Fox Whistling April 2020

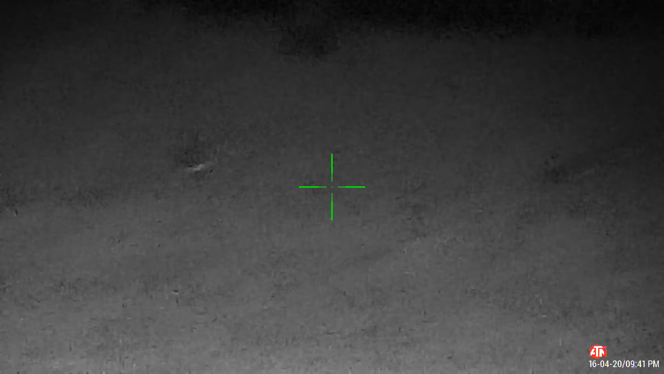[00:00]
Yeah, if there's 20 times zoom, a few rabbits just sit around.